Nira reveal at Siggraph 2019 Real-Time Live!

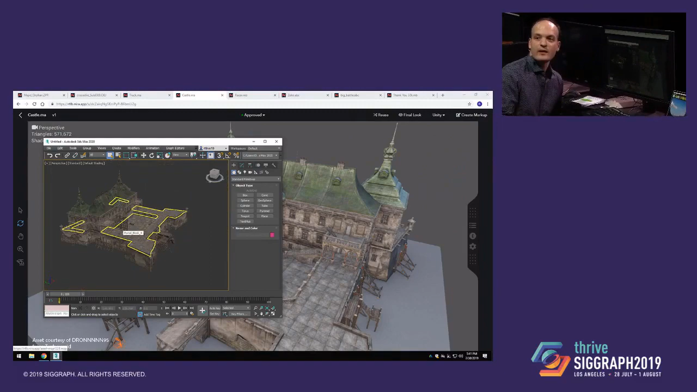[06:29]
I'm going to see how Andy's doing with the tablet. So, yeah, I'm just moving the tablet around here. And as you can see, I can just kind of get in there, take a close look.